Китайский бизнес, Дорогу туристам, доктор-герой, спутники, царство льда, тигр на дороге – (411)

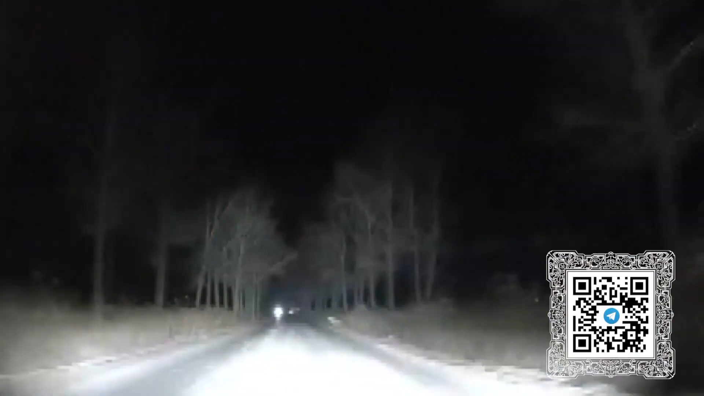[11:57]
В ноябре амурский тигр вышел на сельскую дорогу. Увидев приближающийся автомобиль, хищник промчался мимо и скрылся в кустах на обочине.